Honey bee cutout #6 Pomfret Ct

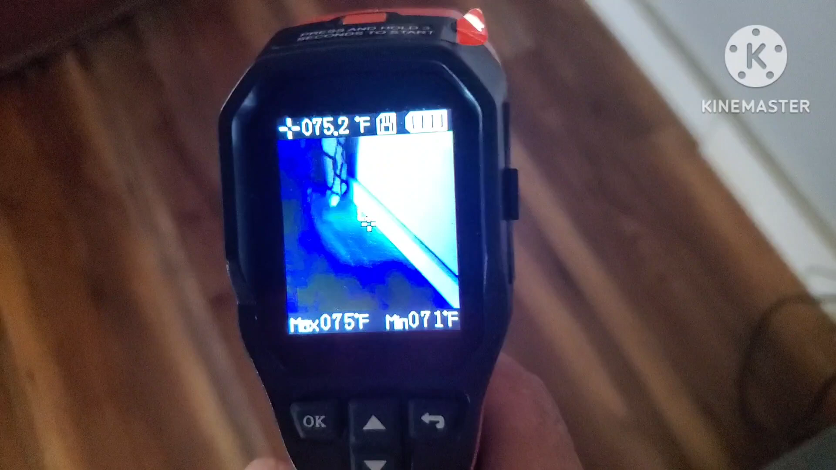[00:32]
On screen: spot 075.2°F, max 075°F, min 071°F
So as you see from the thermal gun, you can see all that heat in that floor right there.
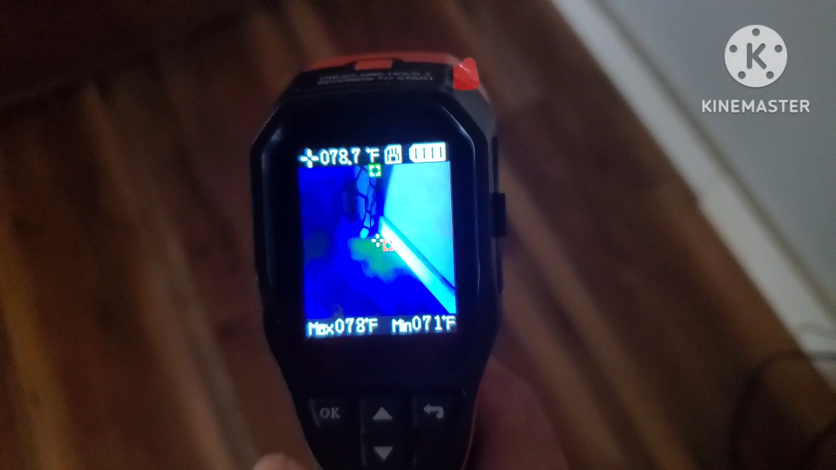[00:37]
On screen: spot 78.7°F, max 78°F, min 71°F
So I'm waiting for one of the tenants to get here, and we'll access from the bottom, see what's going on.